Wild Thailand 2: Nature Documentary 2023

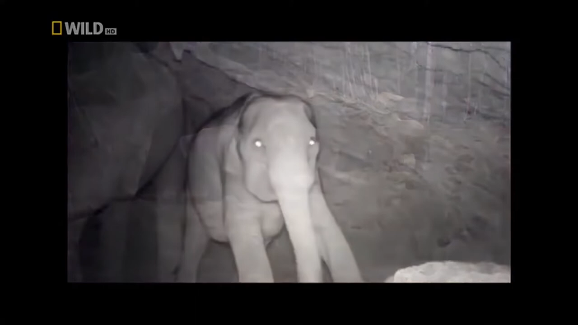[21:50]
Every night they come here, nervous and unprotected from attacks. Mining the cave for its life-giving salt.